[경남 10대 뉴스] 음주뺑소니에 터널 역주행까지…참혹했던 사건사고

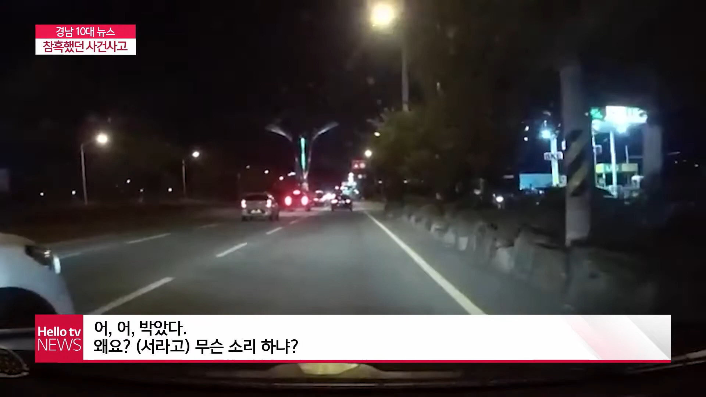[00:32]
지난 8월, 김해의 한 도로입니다. 사고를 내고 도주하던 차량이 엄청난 속도로 앞에 있는 차량을 들이받습니다. 당시 차량 속도는 132km.